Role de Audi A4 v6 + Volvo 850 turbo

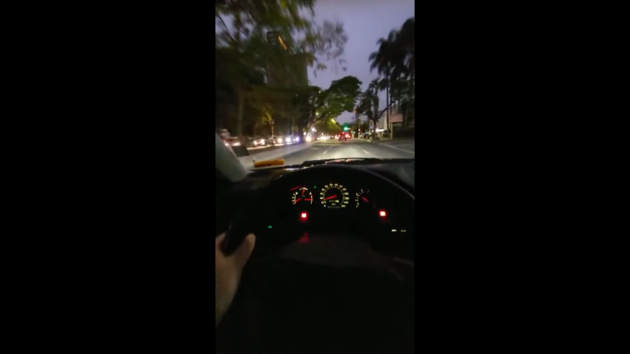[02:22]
Isso não foi nem um terço de acelerador, galera. Você tá louco, o carro tá voando a 850.